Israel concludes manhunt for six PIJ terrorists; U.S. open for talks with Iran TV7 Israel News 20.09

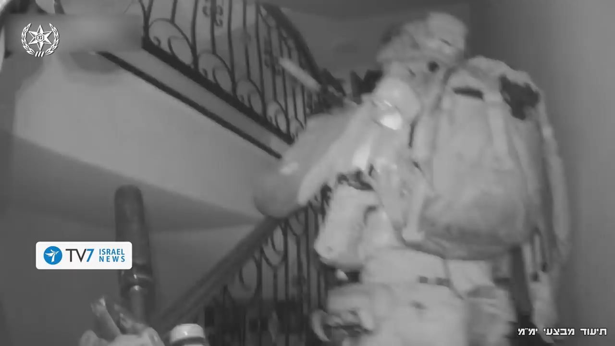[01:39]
utilizing both operational intelligence units and special forces
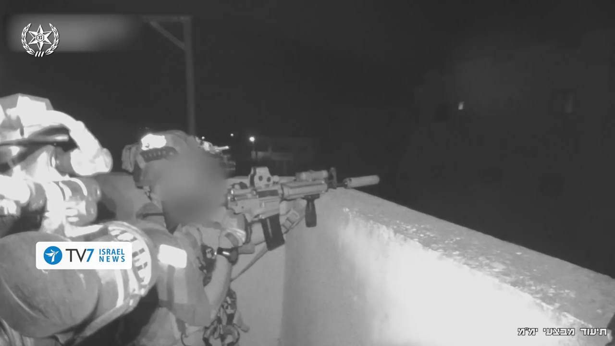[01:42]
to encircle the residential structures in which the fugitive terrorists sought refuge, the elite police counter-terror unit Yamam,